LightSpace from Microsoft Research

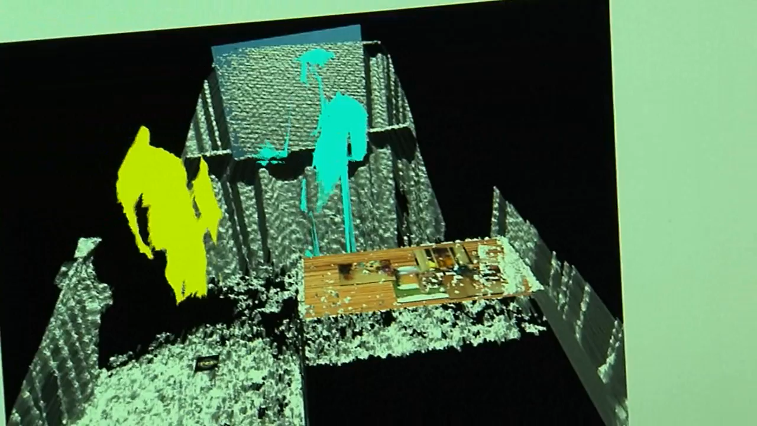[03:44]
the interactions between two people. So if we shake hands, we're going to change colors.
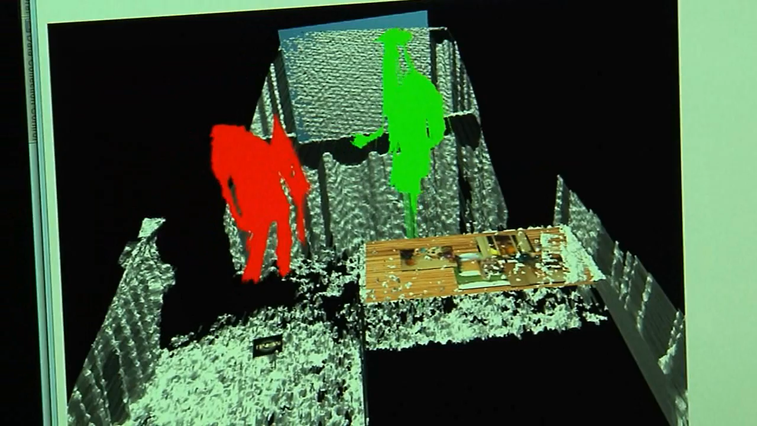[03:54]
So this highlighting example is just one thing that we can do with the 3D data that we get back from the depth sensing cameras.
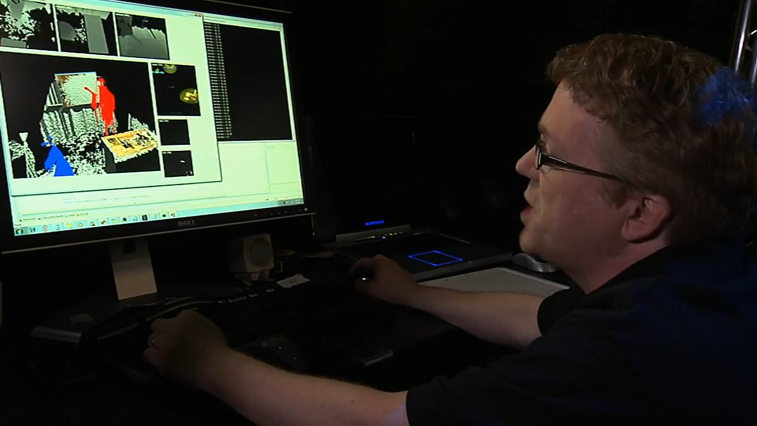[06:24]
So for example, up here at the top, we have the three camera views. This is the actual data coming off the depth-sensing cameras in the RAW.
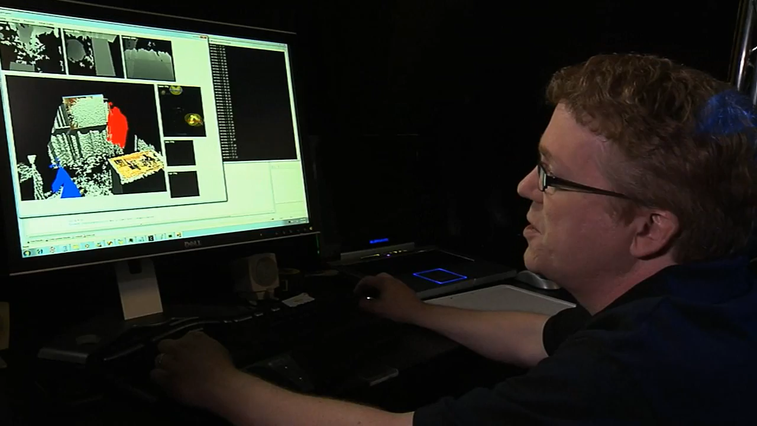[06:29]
And what we do is we combine these views into a single 3D model of the space. And we can do that because we have the cameras and the projectors calibrated to this 3D model.
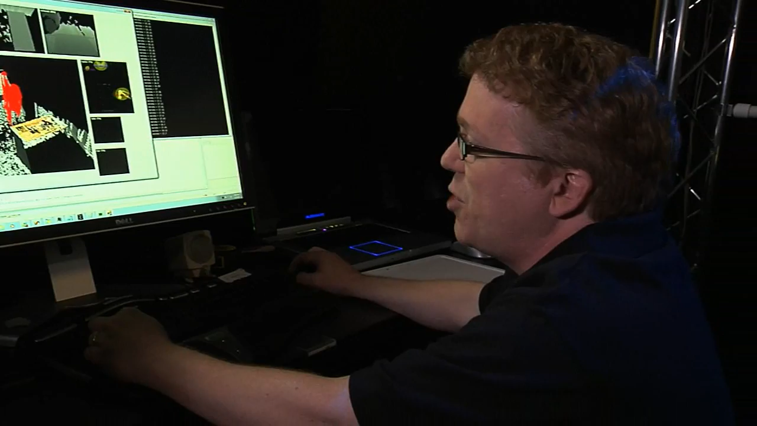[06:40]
And so you'll notice that as Benko moves around in the scene,
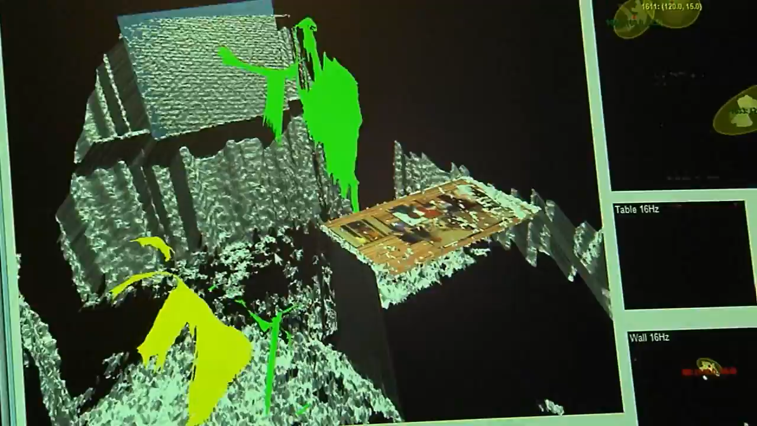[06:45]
this is 3D models updated appropriately from these inputs.
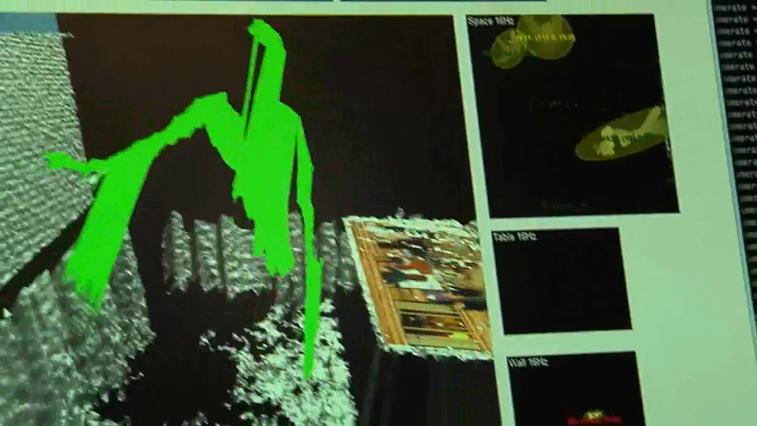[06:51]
Now another thing that we're doing is illustrated over here. We can take various projections of this data for various purposes.
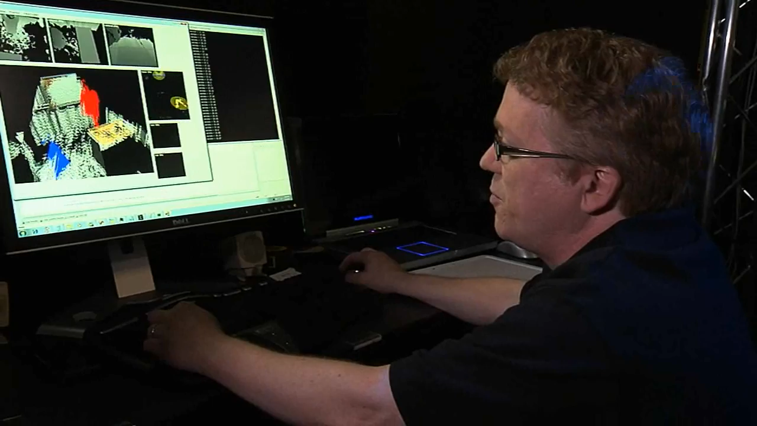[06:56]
So for example, we have this simulated surface representation here, the table with the pictures on it. Now as Benko starts manipulating these photos, we see this particular projection now shows the kinds of things that we usually get with surface,
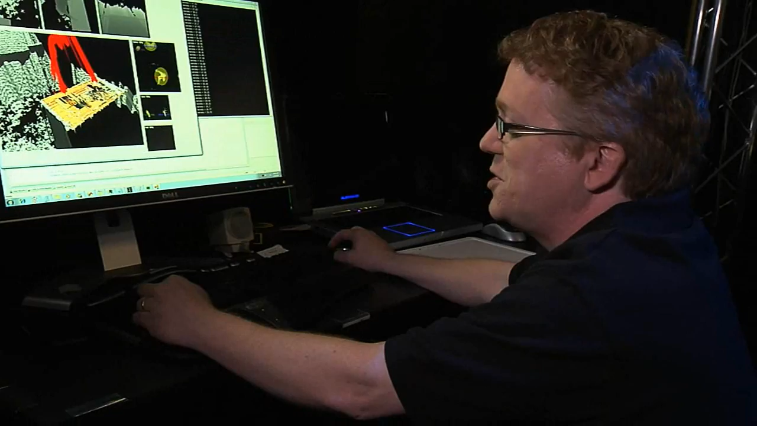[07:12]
these various contacts as they're made. And so that's just a quick example of some of the things that we can do with our 3D model.